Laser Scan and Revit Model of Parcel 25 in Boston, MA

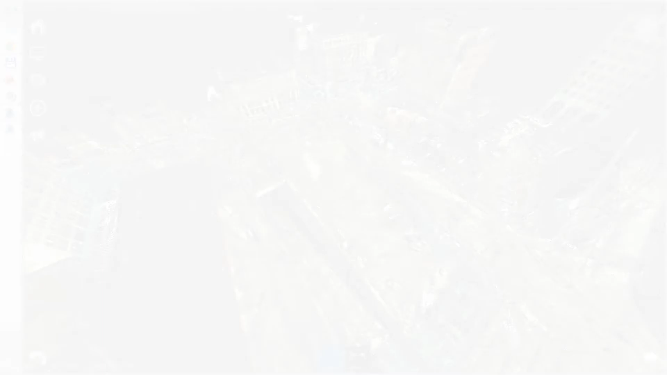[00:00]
This is a scan of Parcel 25 in Boston, Massachusetts. Parcel 25 is a mostly empty lot that is next to Chinatown near South Station and runs right next to where Route 93 heading south comes out of the tunnel.
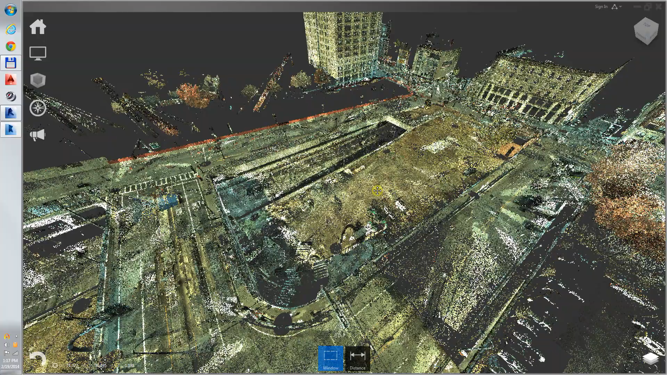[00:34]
This is a scan that was used for the civil 3D civil engineering drawings of the site and also for the architects benefit to make a Revit model of existing conditions of the site including the bridges, roadways, railings,
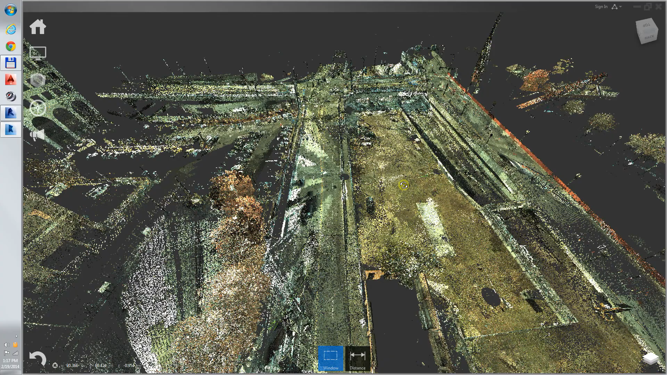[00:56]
this existing building, etc.
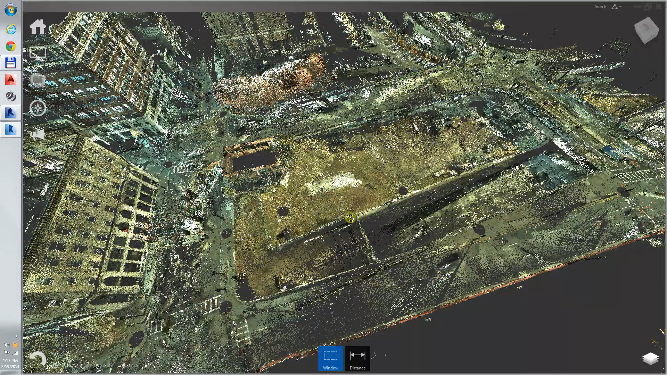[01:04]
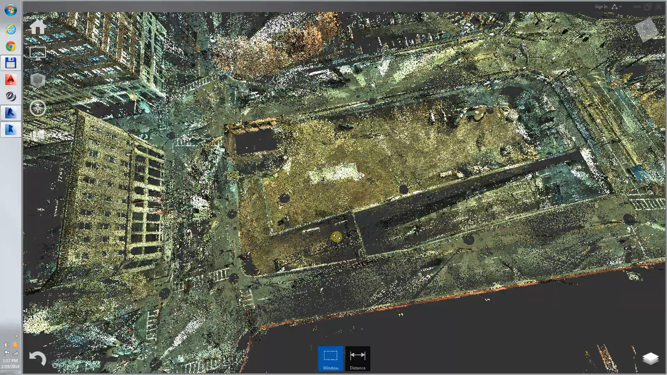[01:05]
We are looking at it now in Autodesk recap.
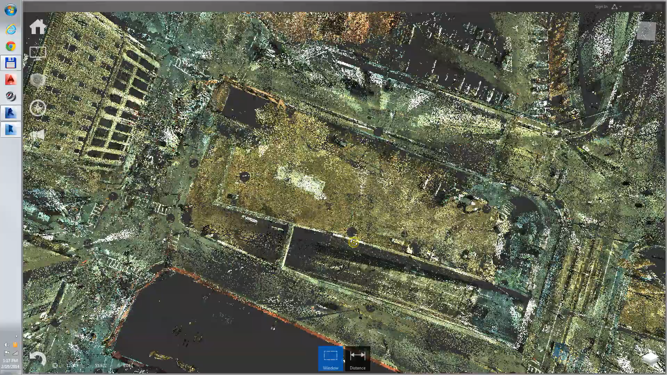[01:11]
One challenge of this in modeling Revit
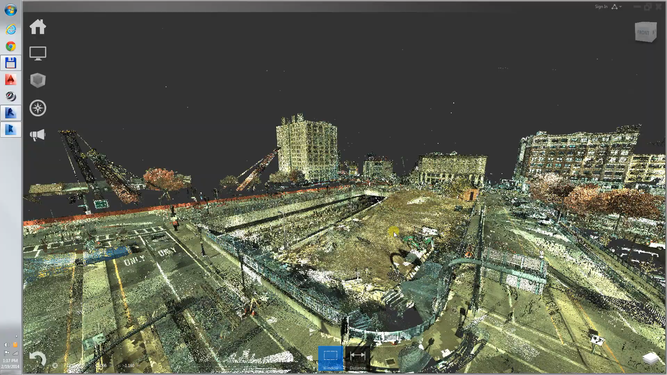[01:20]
is that Revit prefers to model things orthographically going straight up and down on the screen and there is pretty much nothing on this site that is orthographic to anything else.
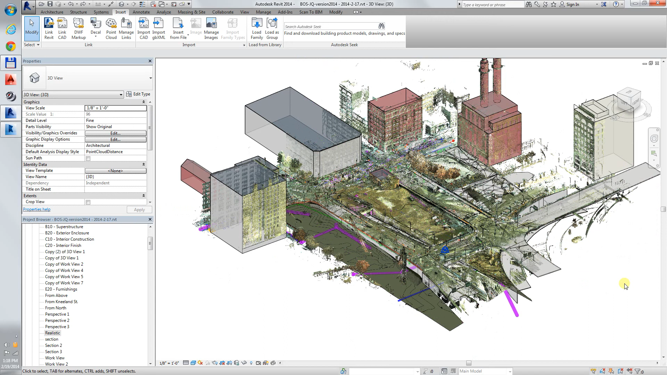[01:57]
It's already been modeled. We see the scan in the Revit model.
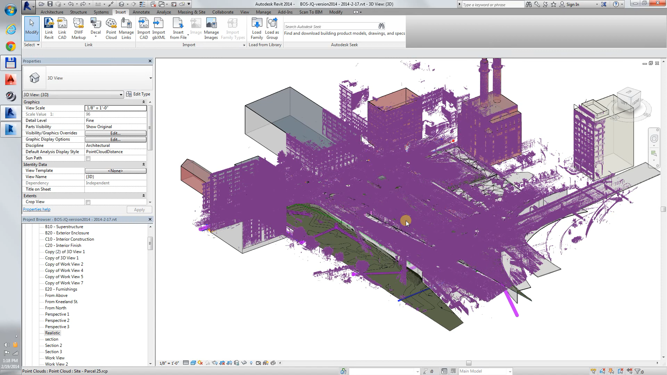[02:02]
I will turn off the scan in this view.
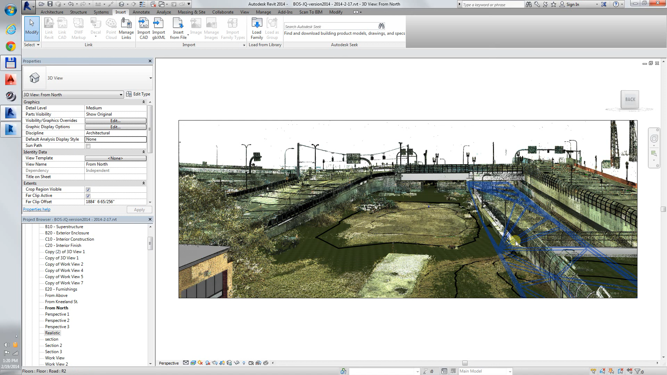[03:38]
a view from the north turn the point cloud off
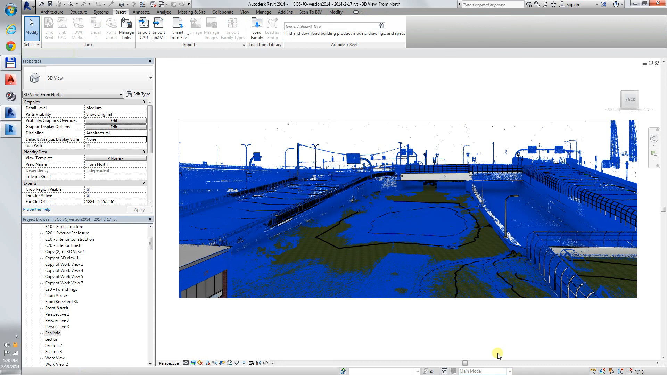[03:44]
oh this is a view looking north from the north looking south this is where 93 this is the lot tunnel under the bridge another bridge here
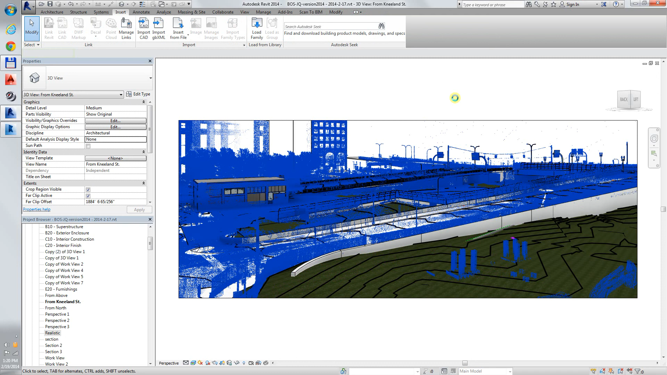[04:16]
and you can see the Revit model in perspective
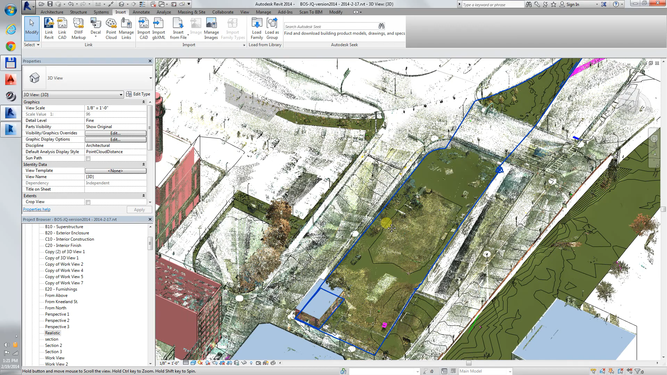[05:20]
in context of the model that was traced from the scan data